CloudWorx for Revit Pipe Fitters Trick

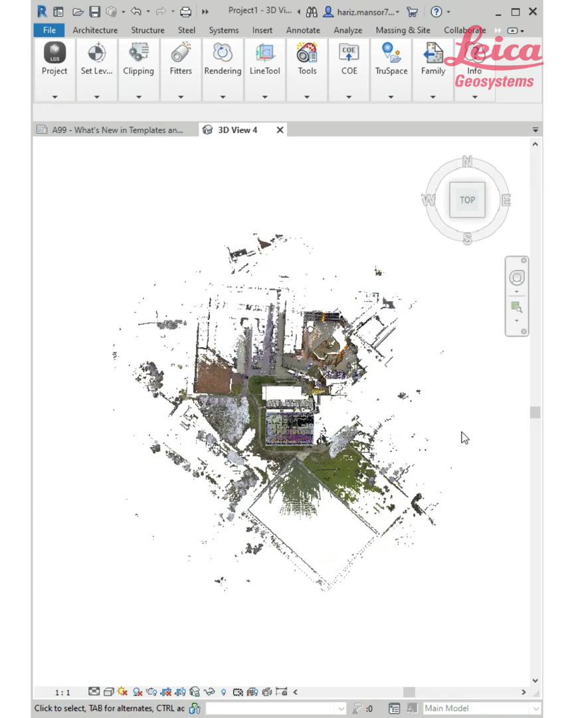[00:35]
quickly find a rather challenging uh pipes right so i
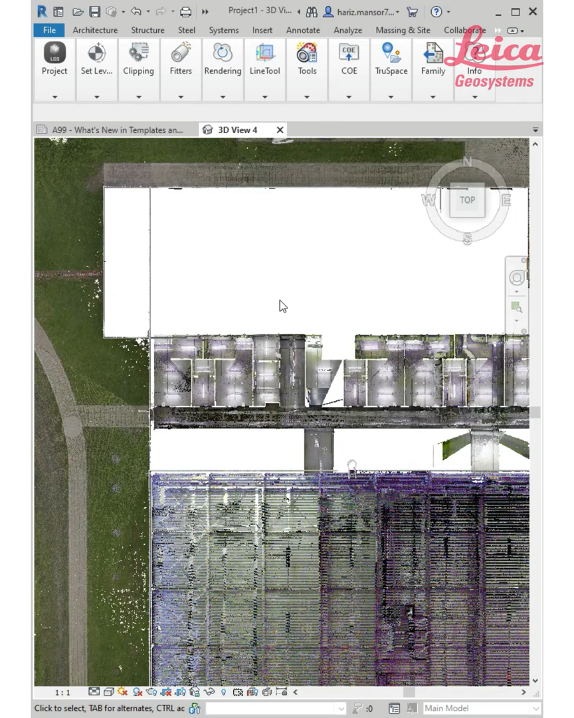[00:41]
go and use a box fence here just simply focus
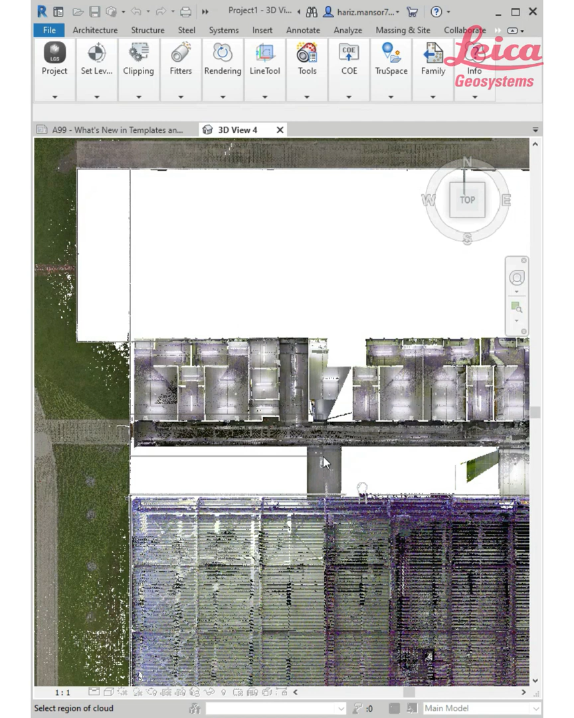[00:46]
on that area now at this point i'm going to combine with an
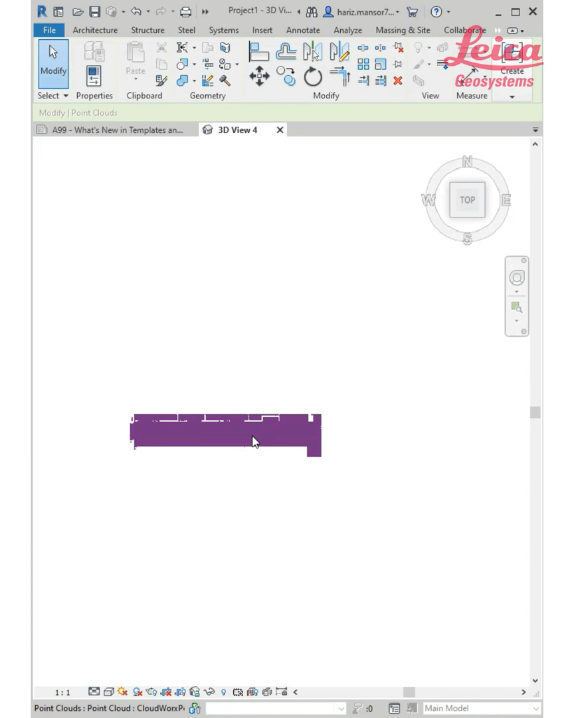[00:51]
autodesk tool which is this selection box so that because i can immediately
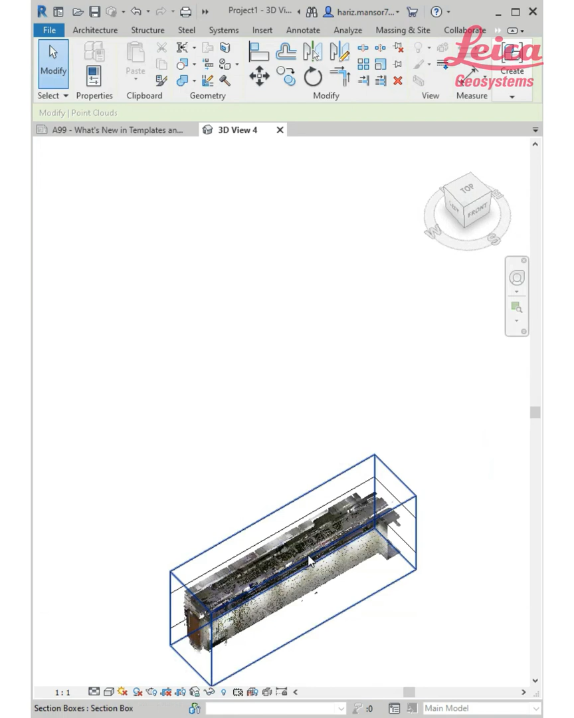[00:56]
create or customize my view according to what i want so
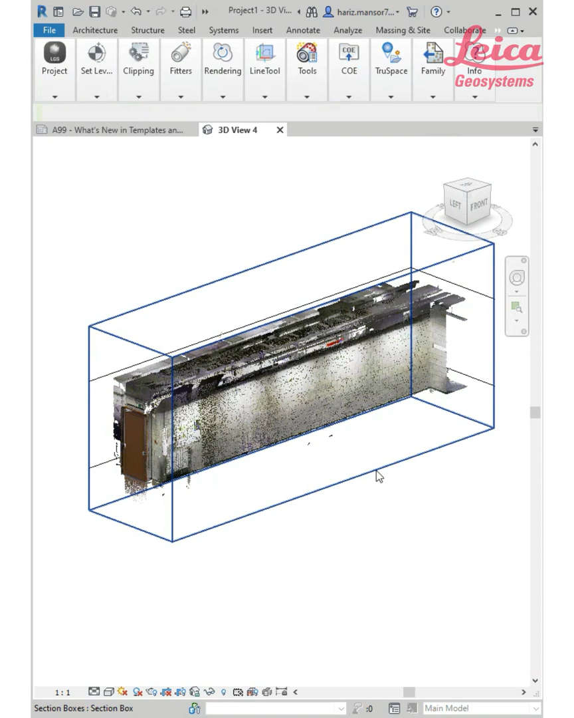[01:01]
i at this point just go and do that and customize few bit
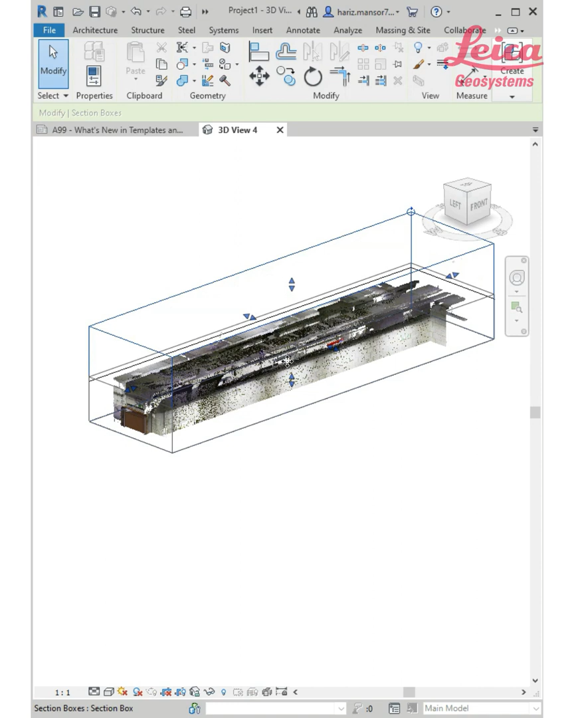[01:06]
on the top like so until i can see what
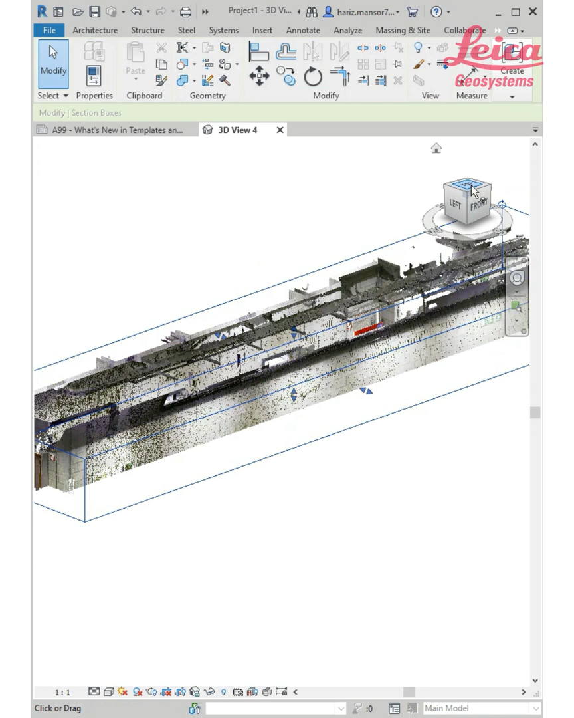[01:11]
i want right so pretty much i want to go and focus on this area so
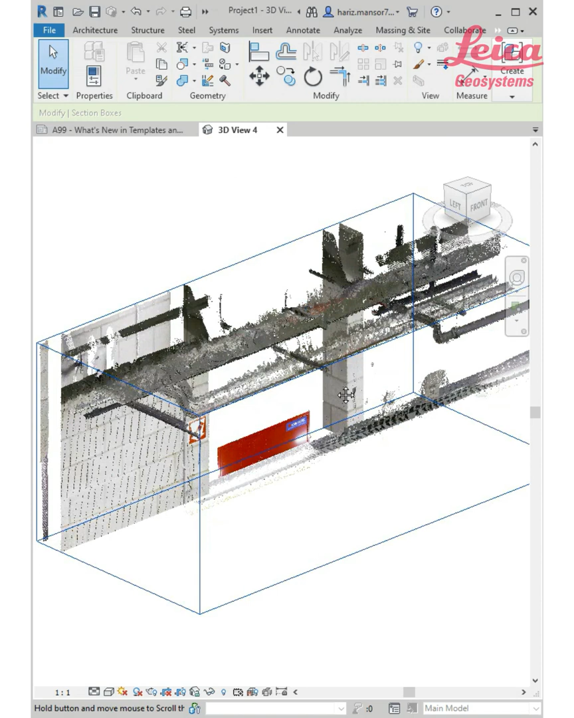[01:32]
clearly and i can just bring it down a little bit slightly
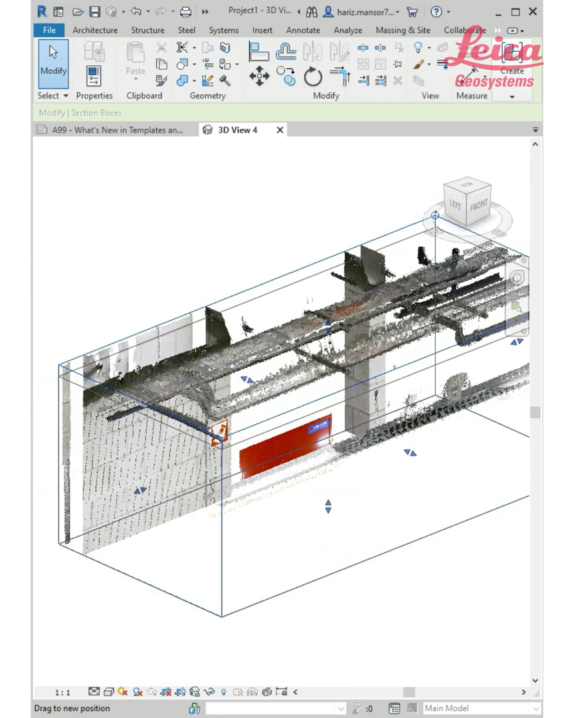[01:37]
more so you can see that i actually want to focus on this band here all
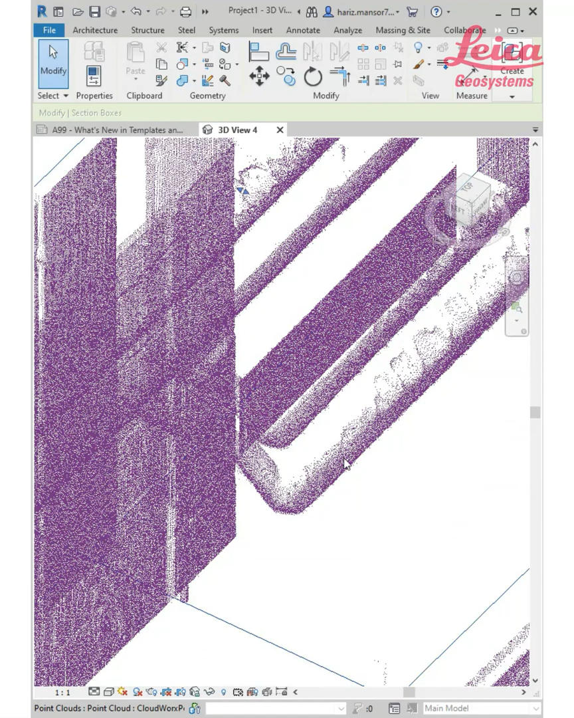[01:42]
right so um just a little bit more on that area
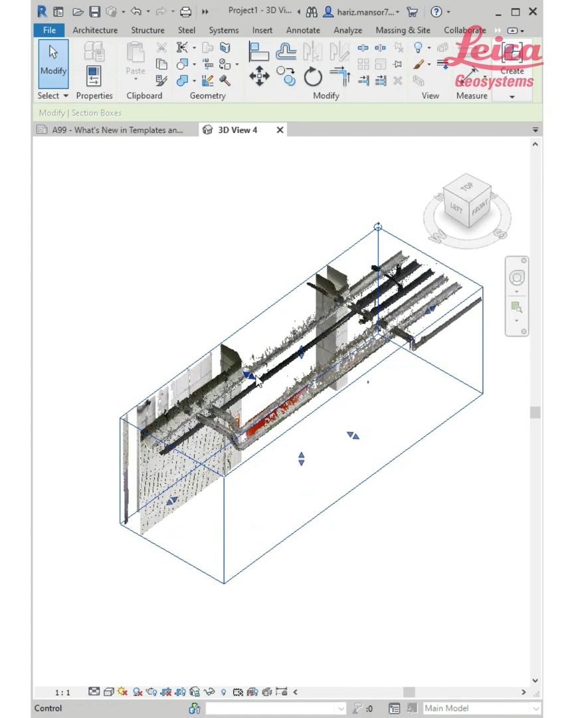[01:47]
okay so this is quite okay so next what i'm going to do
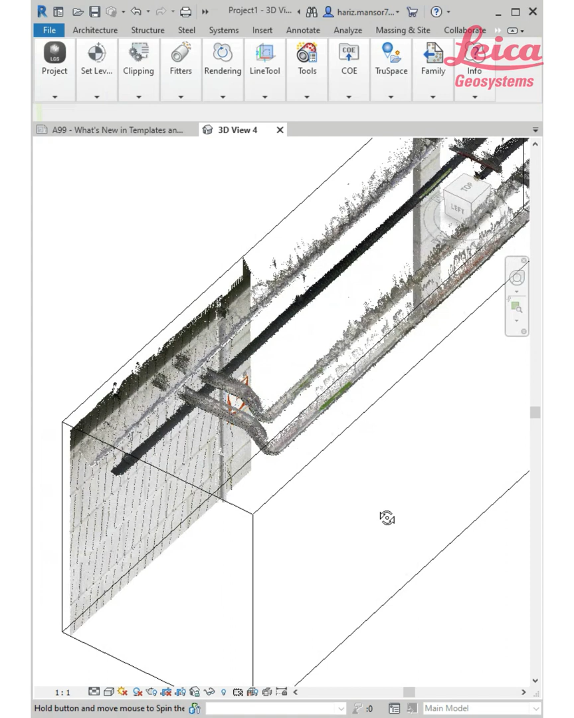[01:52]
is i'm going to go and straight away use this pipe fitters click on that i'll get all this option i'm going to use copper b you can simplify
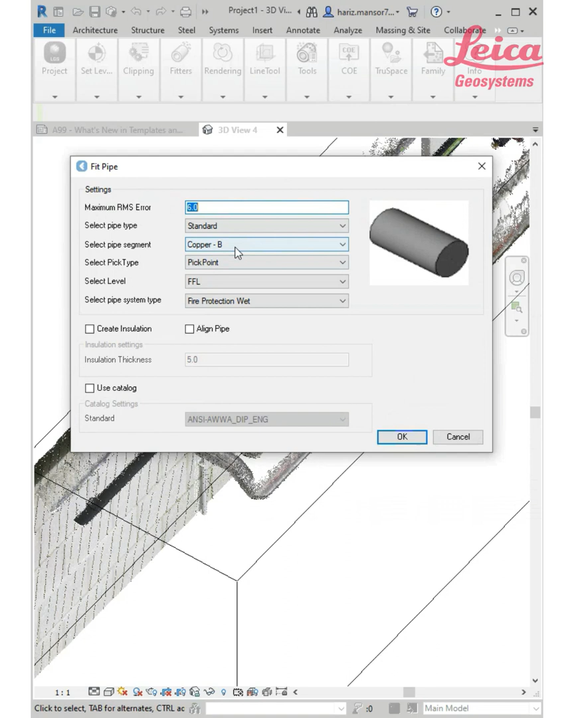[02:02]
uh all the drop down list here click okay click on that
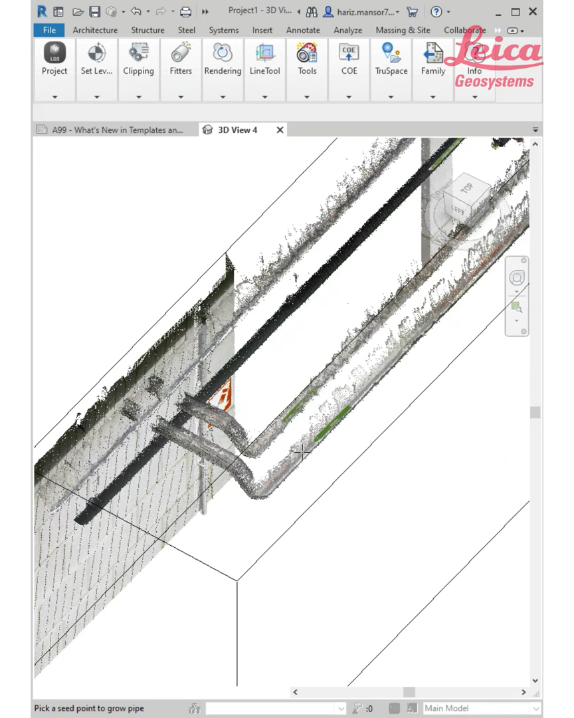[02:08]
um set off point cloud and come up with list i'm going to go with 65
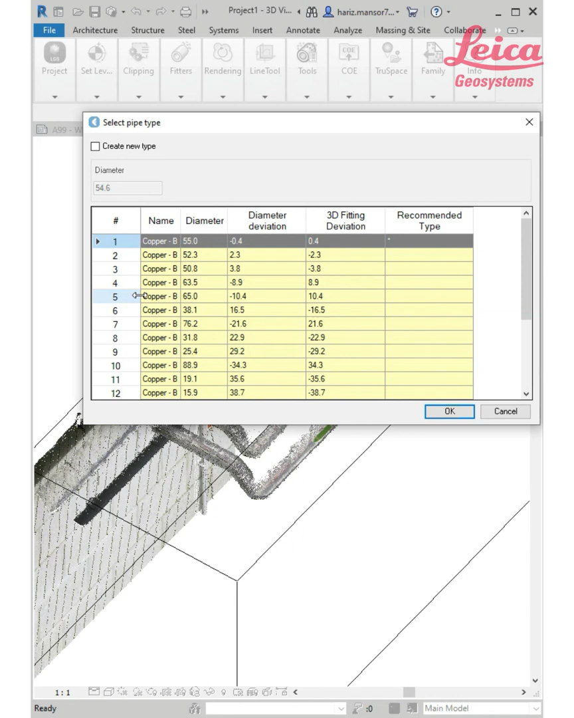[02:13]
millimeter all right of the diameter and then i'm going to go click on this area here again i'm going to choose the same size
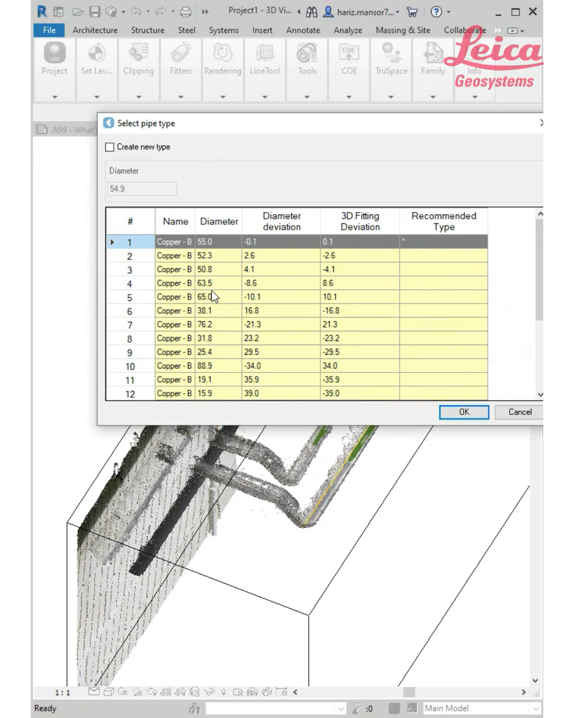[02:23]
65 mm and i'm going to go and pick this one here all
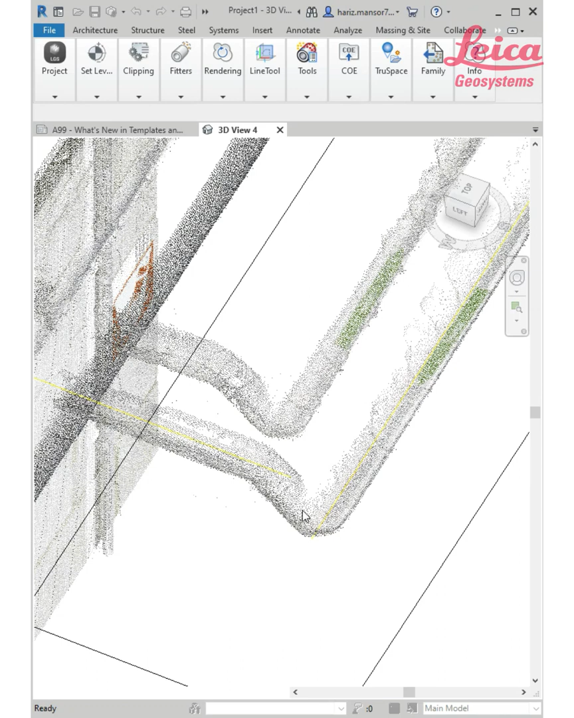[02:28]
right so let me just try to get a better view pick on
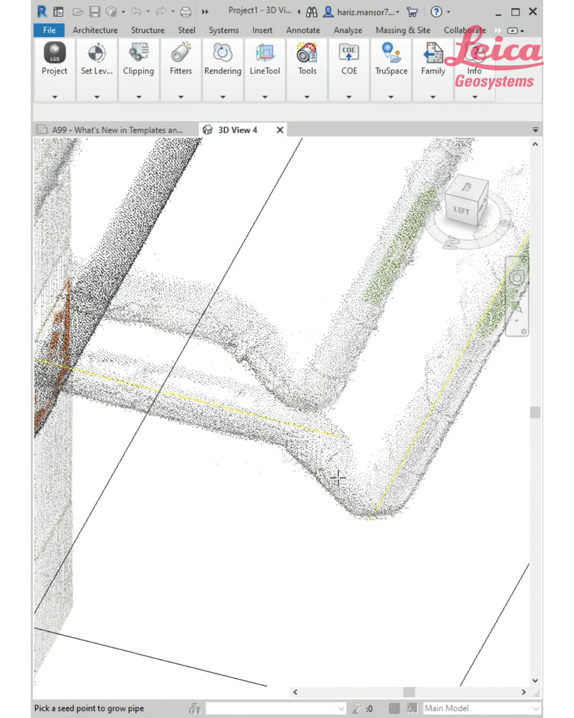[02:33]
that i'll come out with the same menu just pick and choose
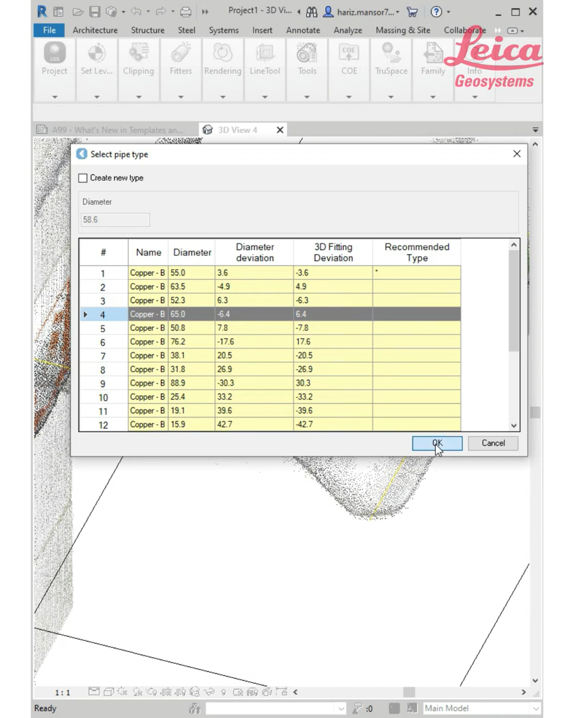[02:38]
then of course you i hope you notice there's a yellow lines here so what i'm going to do is